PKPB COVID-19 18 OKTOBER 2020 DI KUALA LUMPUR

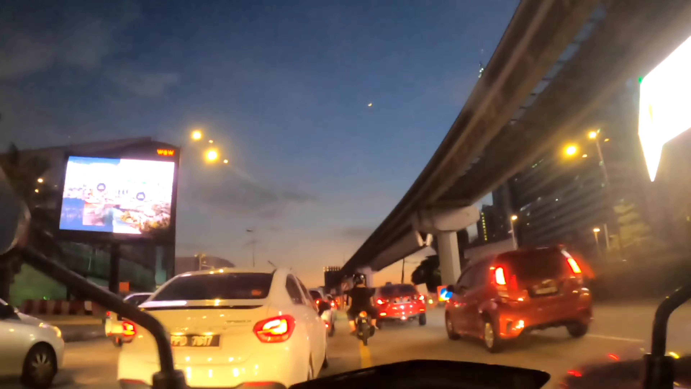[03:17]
Jalan mula jam ni dekat Times Square,
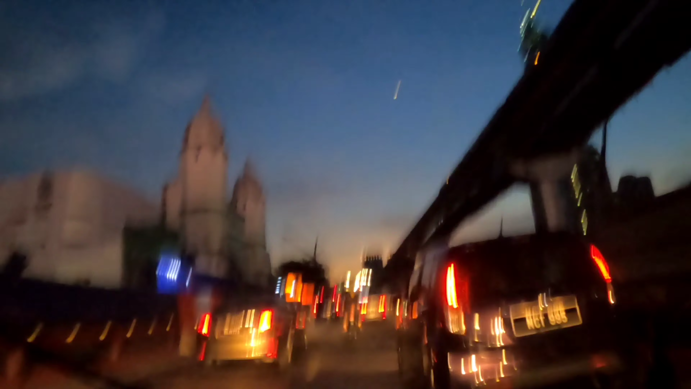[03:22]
dah mula start jam lah jalan. Selalu dekat sini malam-malam dia jam teruk eh.
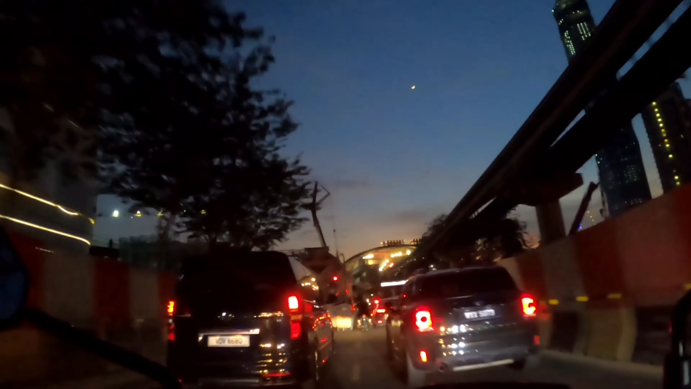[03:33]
Sini kurang sikit lah, tak teruk sangat lah.
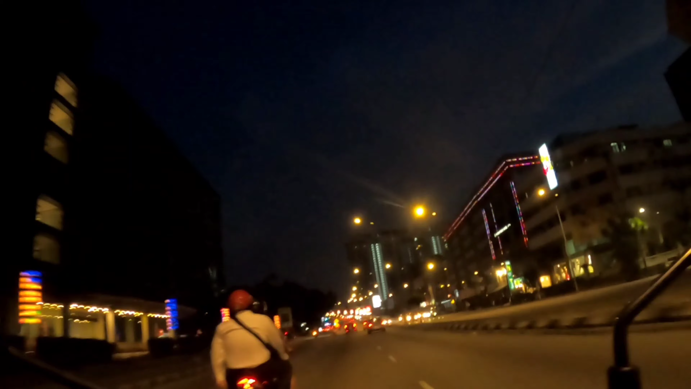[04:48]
Ini Jalan Lok Yew dekat bawah jambatan tu selalu diorang buat roadblock. Sekarang tak ada, clear. Kat sini malam-malam KL dah ada pukul jam Start jam daripada pukul 5. sorry, dalam pukul 4 sampai malam kat sini, sampai pukul 8 ataupun pukul 9 malam, 9 atau pukul 10 malam, pukul 10 lebih kurang, pukul 10 jalan sini jam, memang jam teruk.
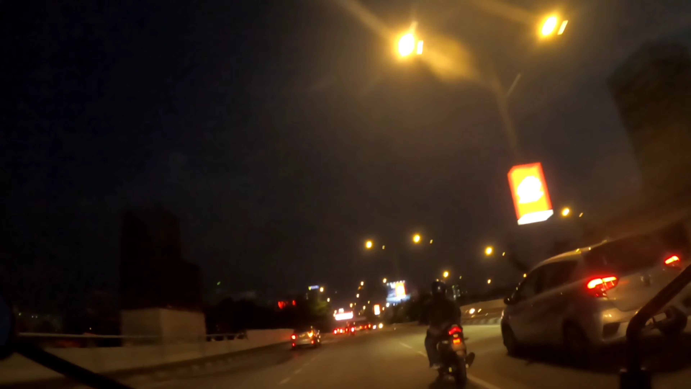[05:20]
Sekarang pukul 7 jalan tak jam, clear, memang relax. Tidak, selalu sini, Masya Allah, jam, memang jam.
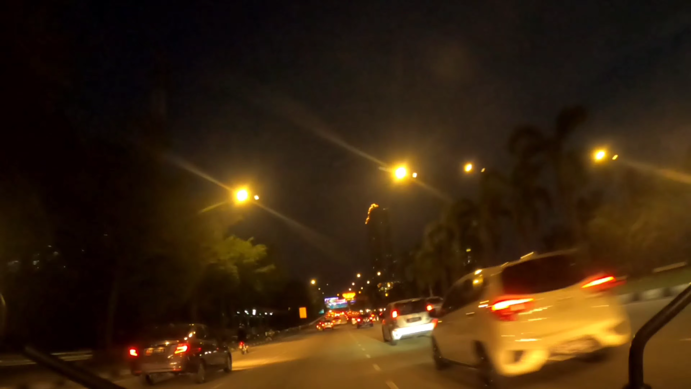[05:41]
Jam bawa sampai Pasar Raya Viva Home.
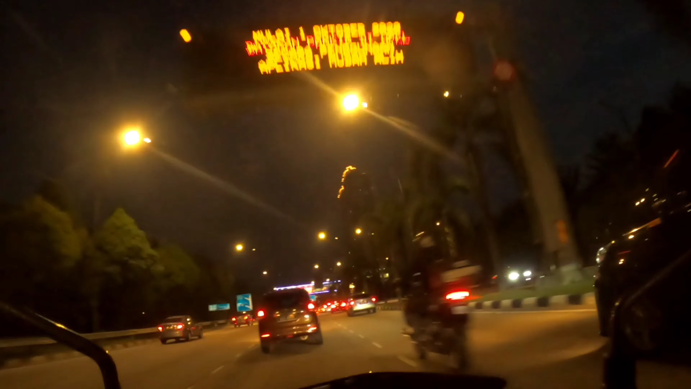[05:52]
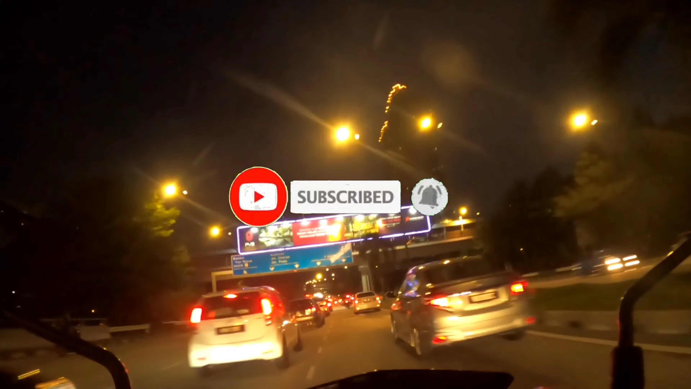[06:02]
Start mula jam dah. Ha.
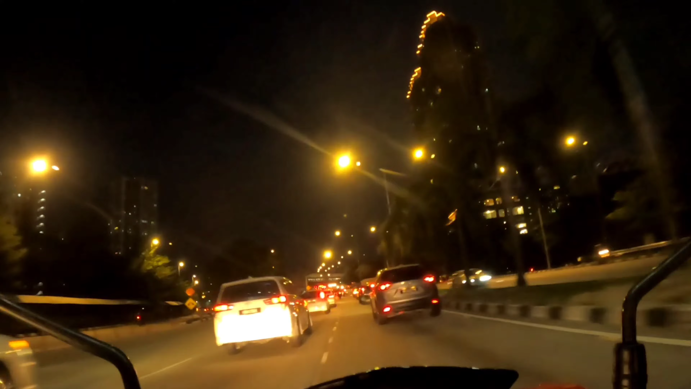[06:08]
Sini Flat 3 Sabah, Ceras. Lepas Pasar Raya Viva, Flat 3 Sabah. Ingat jalan clear, rupa tak clear juga bawah.
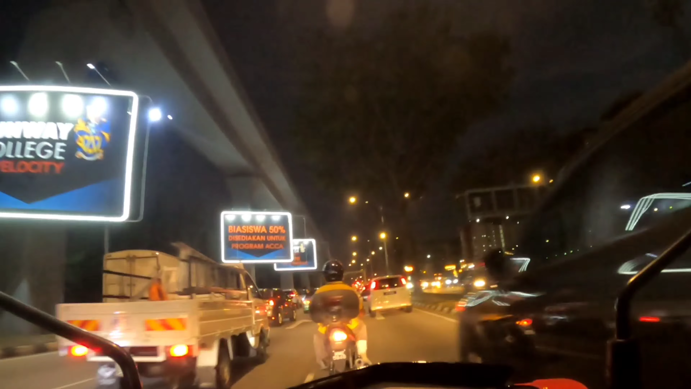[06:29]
Merangkak-rangkak jalan jam juga ni. Ke depan sana ada roadblock.
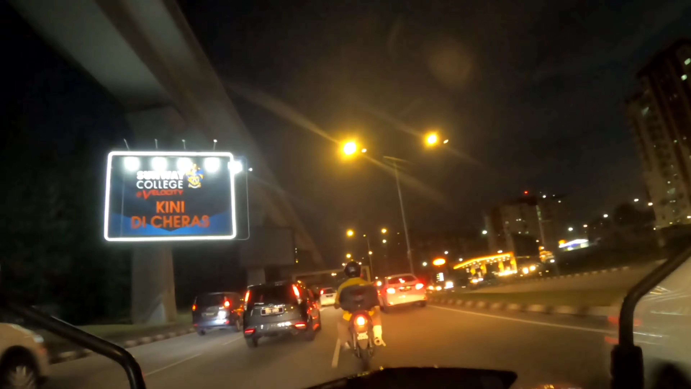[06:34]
Ha. Sekatan kita pun tak tahu.